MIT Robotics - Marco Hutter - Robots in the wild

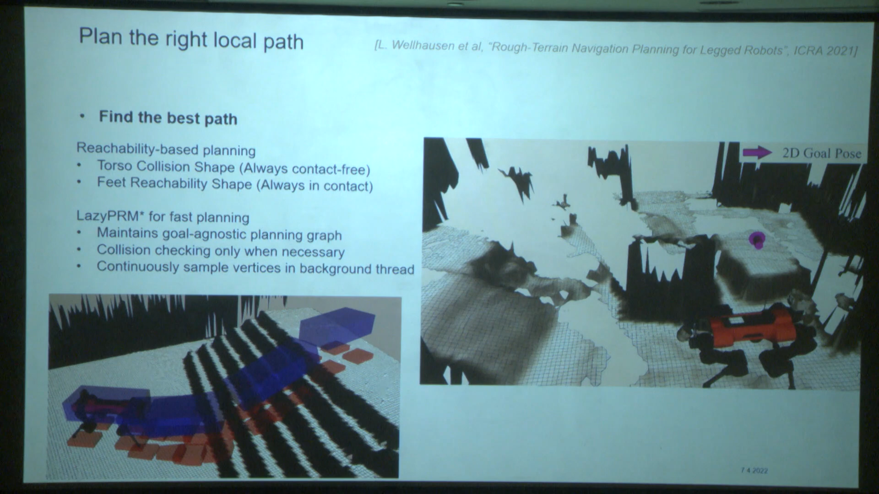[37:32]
So you see the 2.5D representation of the environment, a new waypoint. The robot itself uses, in that case, it's a lazy PRM method where we can, in the background,
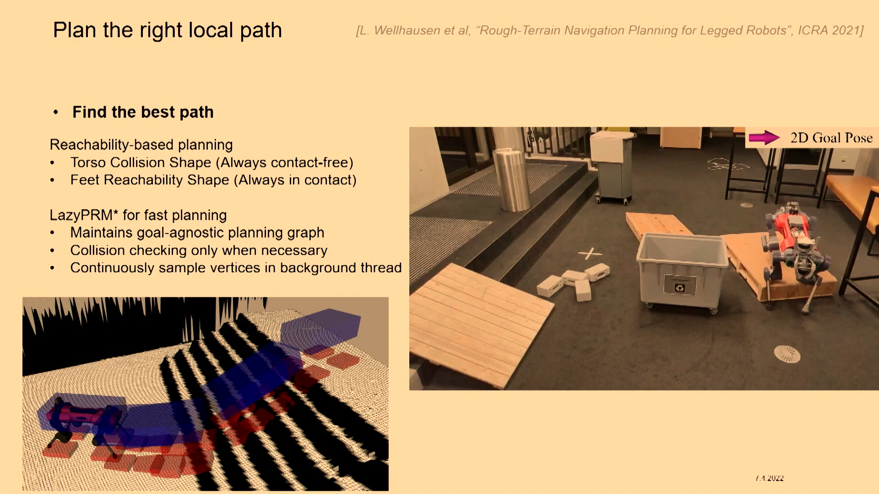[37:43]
permanently like explore for different directions.
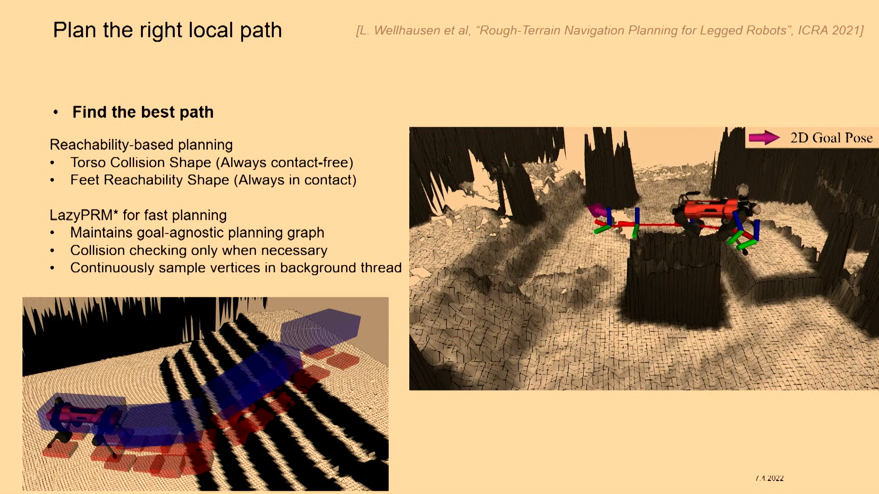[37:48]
When we call a new point, the robot can immediately find the way to move there. And that's the way how we were crossing all kinds of different challenging terrains.
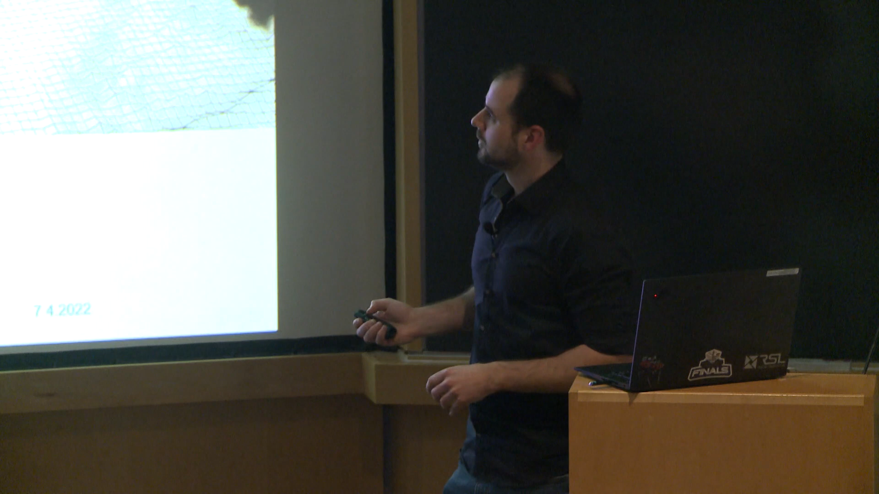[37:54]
In this DARPA competition, you see here two cases.
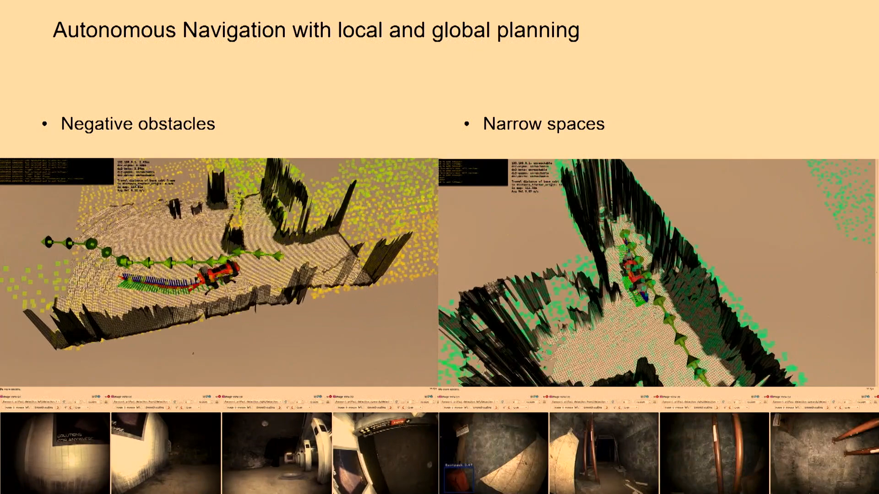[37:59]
On the right-hand side is the robot navigating through narrow environment. On the left-hand side, this is when we go to the metro station. The problem is at the metro station, you have lots of free space down there.
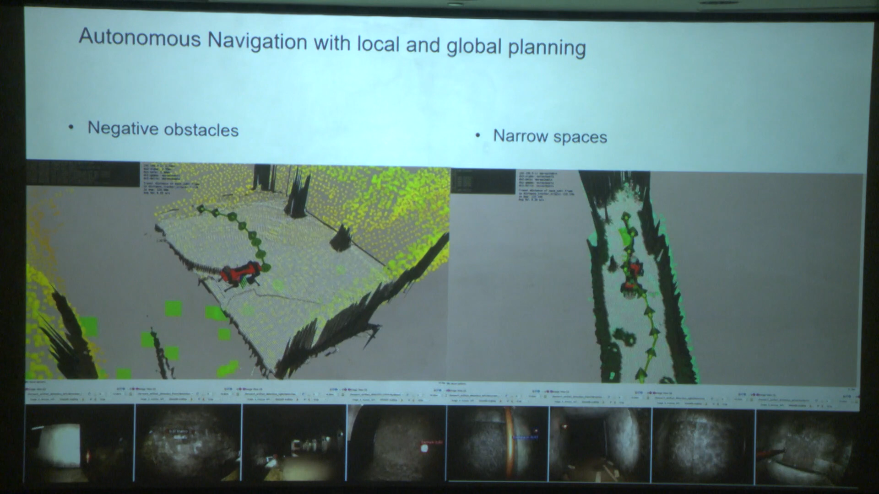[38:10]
So you want the global planner always wants to kill the robot and send it down to gain most information.
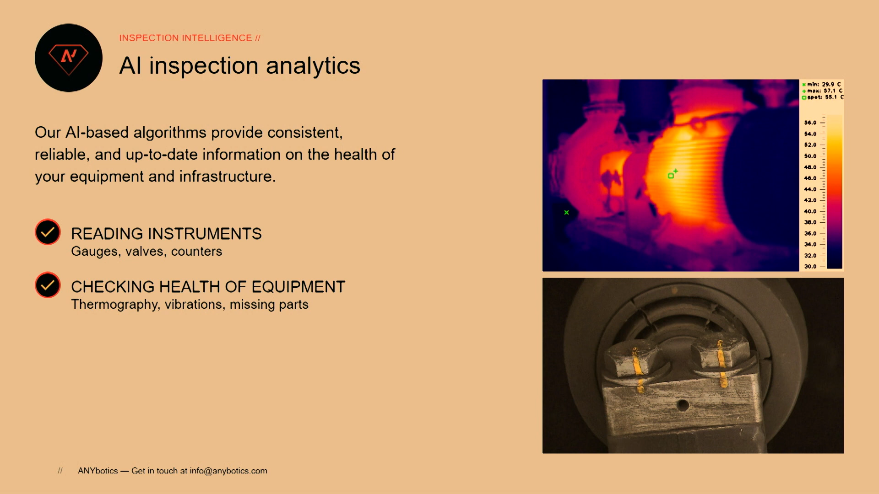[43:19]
On screen: spot 55.1°C, max 57.1°C
If that motor that I saw yesterday is suddenly like 5 degrees hotter today, I might have an issue, so we can do all this predictive maintenance. Similar, we can do things with acoustic inspection, so finding gas leaks, listening to roller bearings.
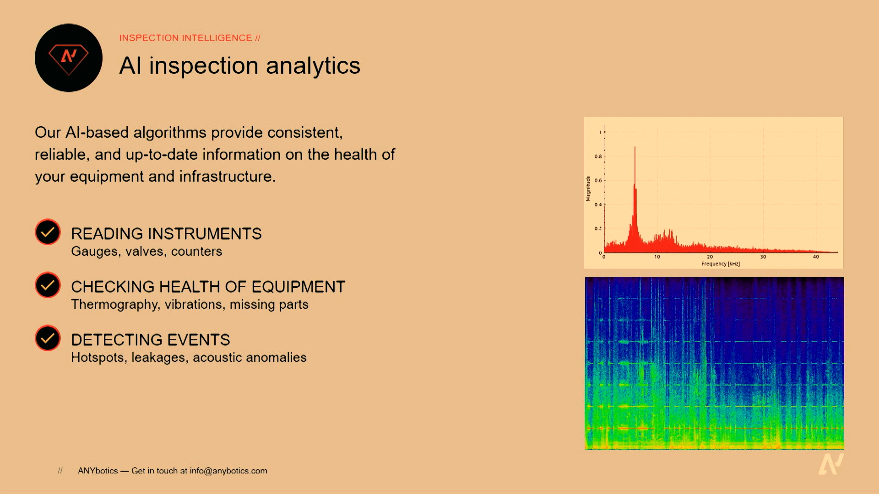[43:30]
If a roller bearing sounds weird, you have an early onset of a failure, and you can do predictive maintenance tasks.
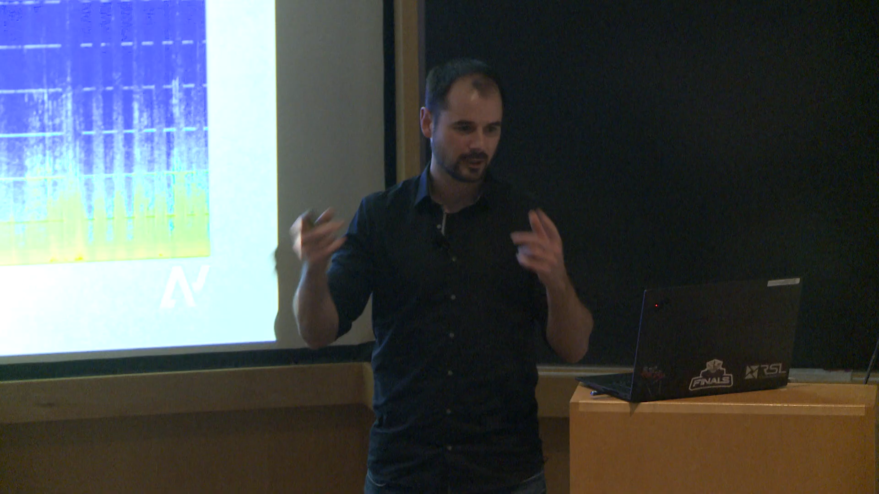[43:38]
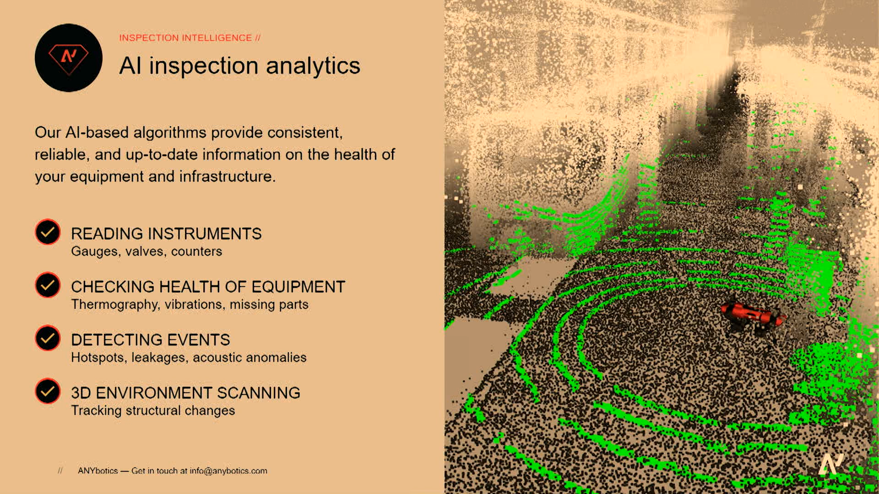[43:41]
3D geometric observations, in particular on construction site, to figure out what is the build status at the moment. And here is like two examples how we're deploying them.